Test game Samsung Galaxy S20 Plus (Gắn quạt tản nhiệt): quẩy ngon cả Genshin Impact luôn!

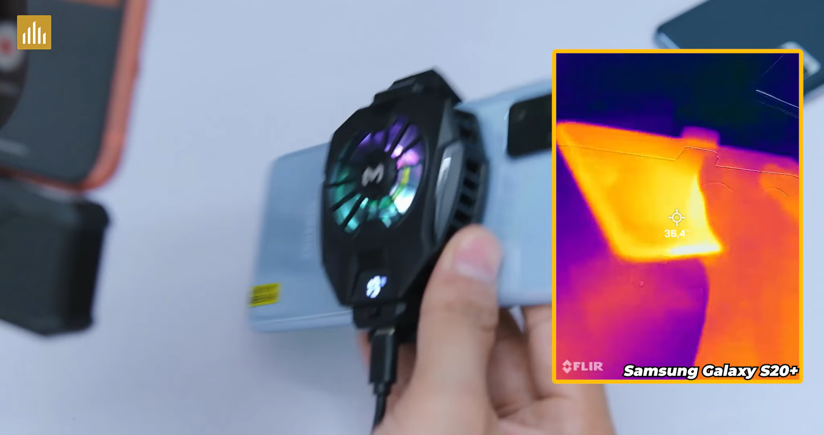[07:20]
Phía trên, mặt lưng phía trên này lăn quanh khoảng hơn 36 thôi, chưa tới 37 độ C. Dưới này thì rất mát luôn, 30-31. Phần khung viền kim loại của máy nha.
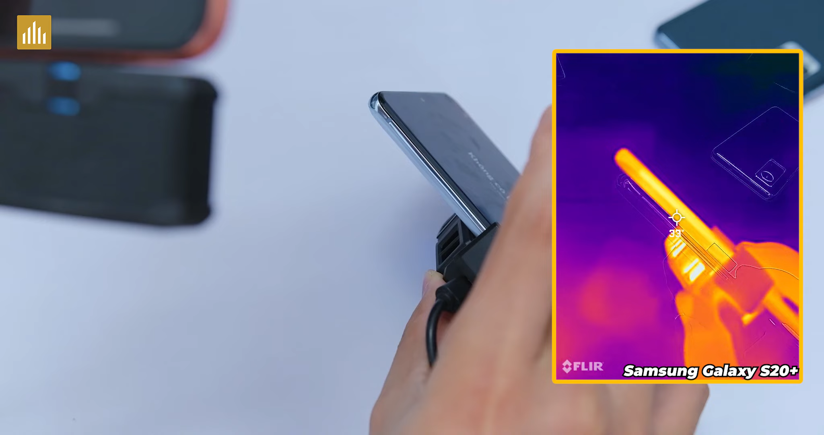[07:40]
Rồi, cũng chỉ tầm 35 độ C thôi. Đây sẽ là biểu đồ sau khoảng 15 phút chơi game.